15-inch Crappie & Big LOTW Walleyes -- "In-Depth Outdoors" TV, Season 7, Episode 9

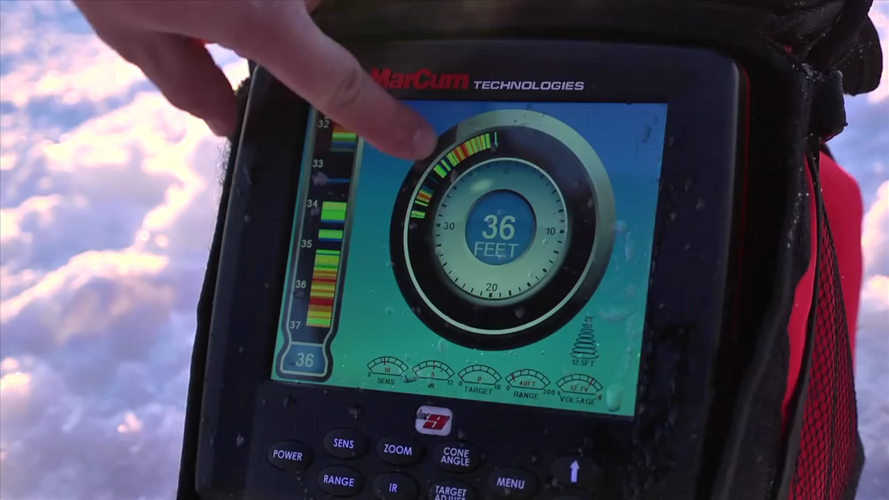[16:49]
Look at my graph here. I have crappies stacked about 8 feet above bottom.
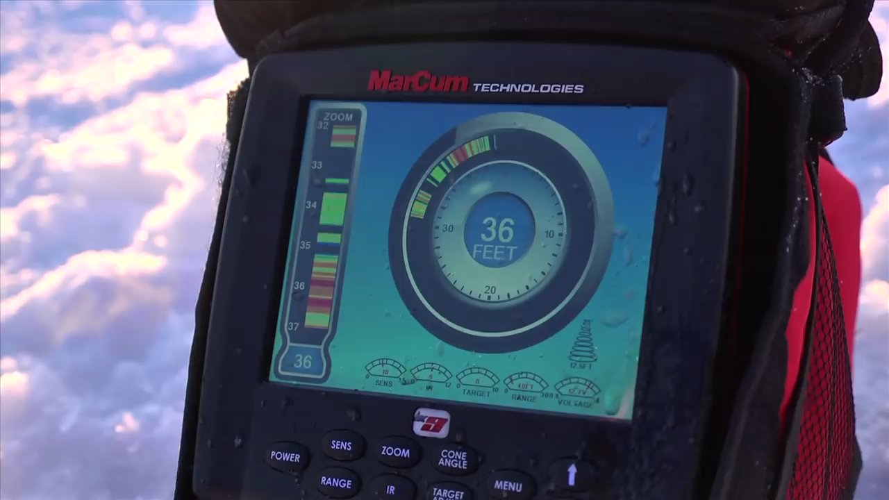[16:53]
We're in 36 foot of water.